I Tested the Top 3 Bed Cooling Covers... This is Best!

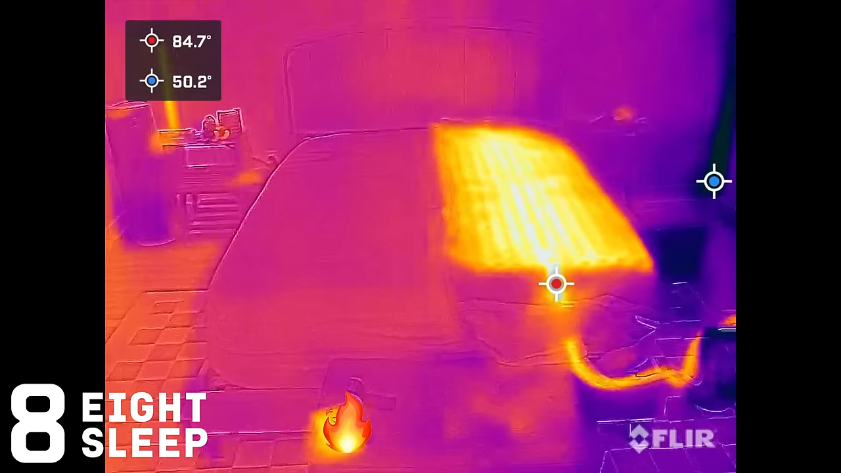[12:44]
So now you can see the SleepMeDoc Pro on the right is heating up. On the left side, we're about to start the eight sleep. So we are at max temperature. I'm going to feel, wow, it is warm.